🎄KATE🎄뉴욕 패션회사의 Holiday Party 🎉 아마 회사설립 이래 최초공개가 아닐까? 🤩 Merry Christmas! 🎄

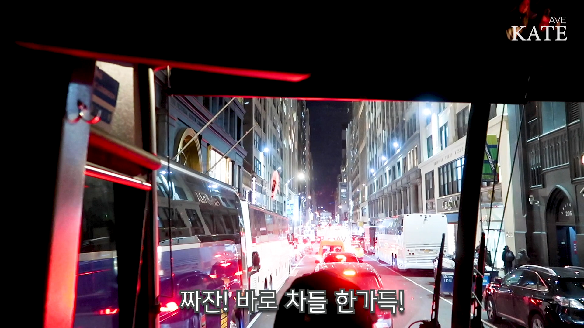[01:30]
We are already in traffic. Look at the cars. Oh my god.